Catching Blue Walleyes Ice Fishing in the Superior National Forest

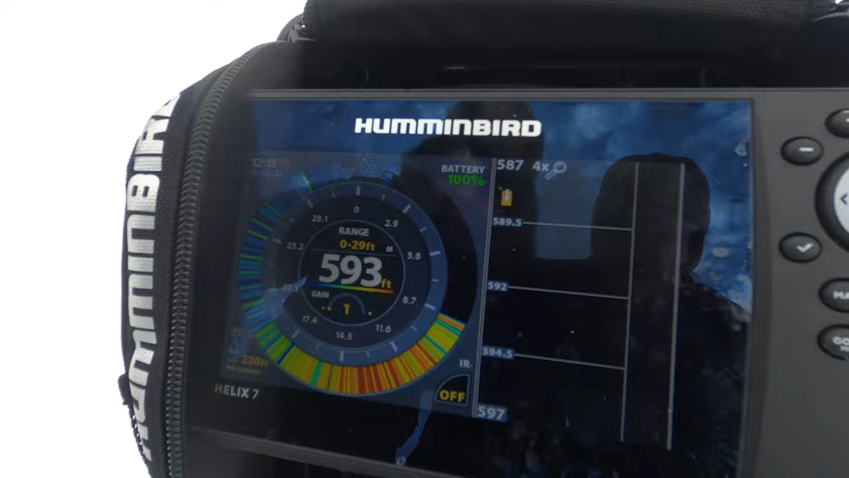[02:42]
On screen: depth 593 ft
593, you mean? 593. There you go. 10 and a half? 10 and a half.
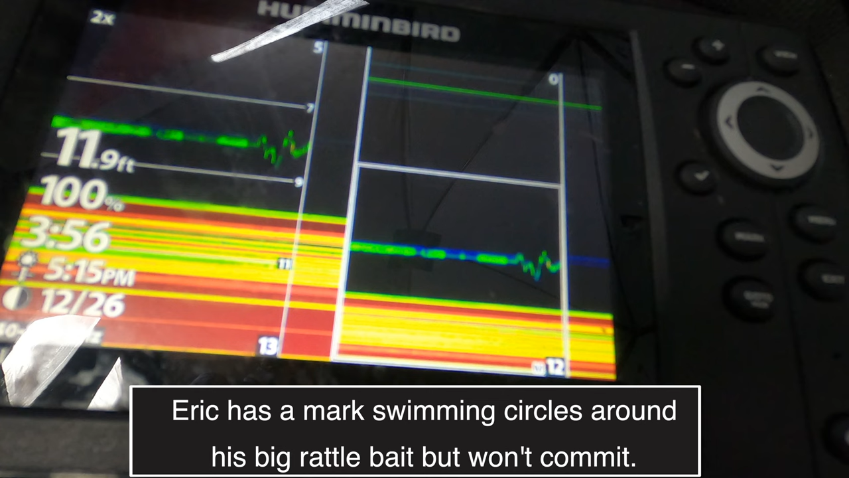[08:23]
On screen: depth 11.9 ft
How long do you want to play this game? There you go. There you go. There you go. Oh my god! He must just be really small. Otherwise, he would have hit it by now.
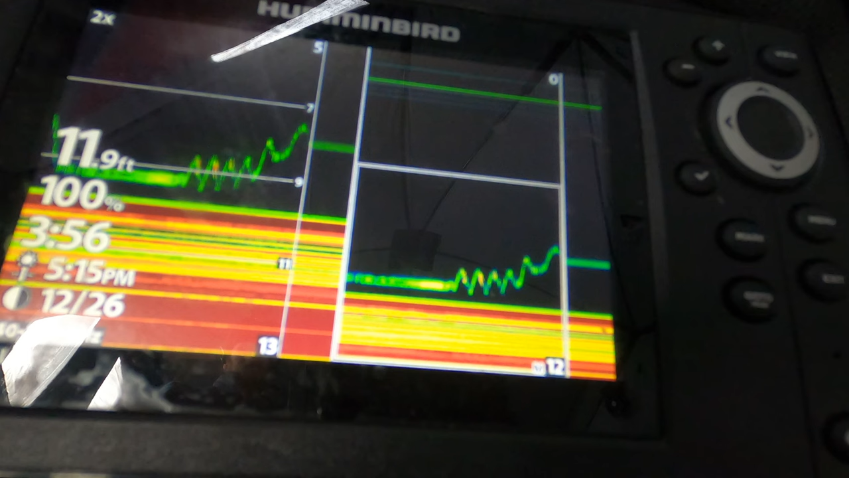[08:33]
On screen: depth 11.9 ft
He just shot back down to the bottom like a rocket. Boy, he's on me now. He's on me now.
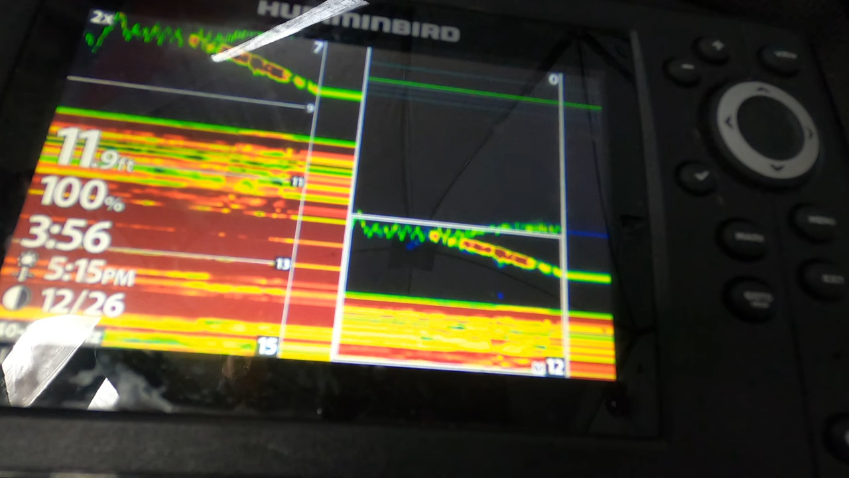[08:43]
Now he's on the bottom.
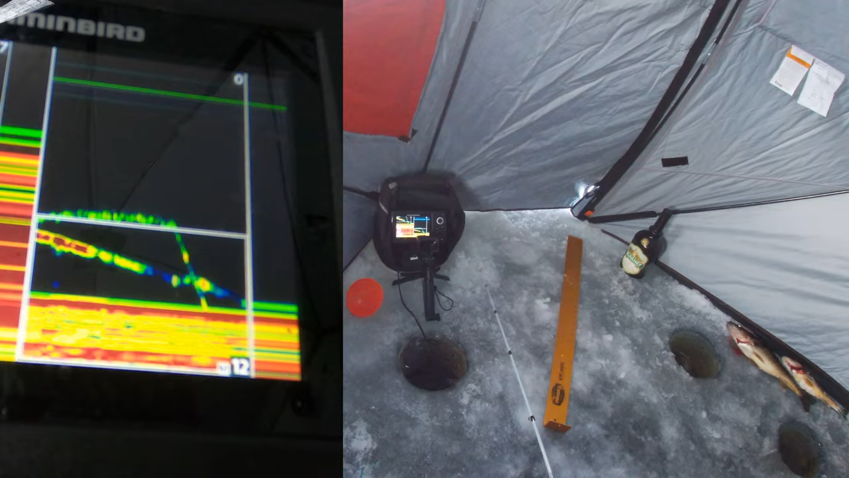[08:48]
Oh yes, he went down to it.
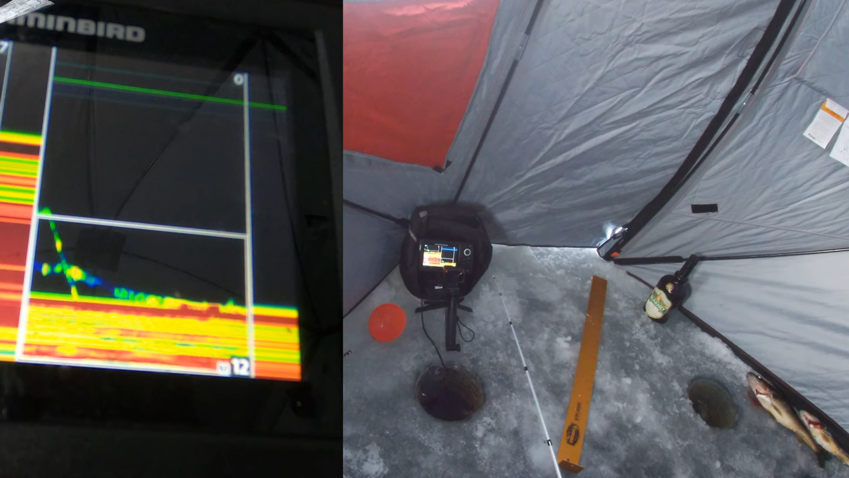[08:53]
Nice, he's on me. There you go. Catch him.
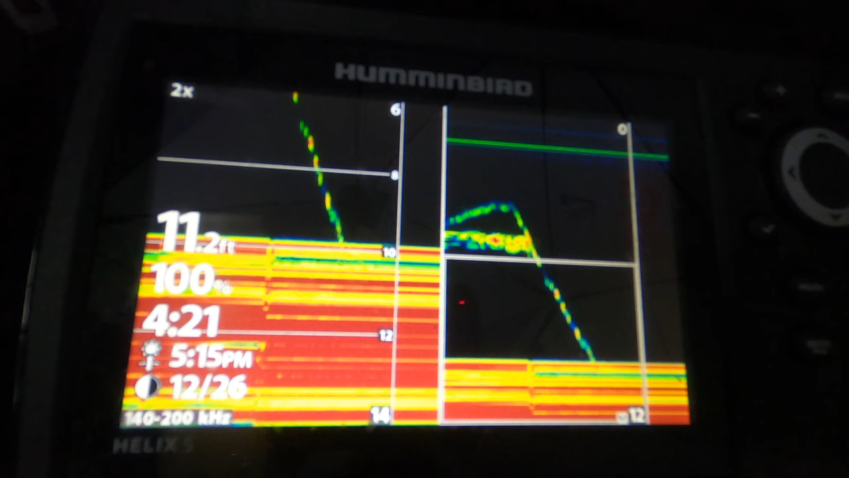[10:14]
He disappeared. He came over to you. Mm-mm. There he's back. Is that you on bottom? Nope.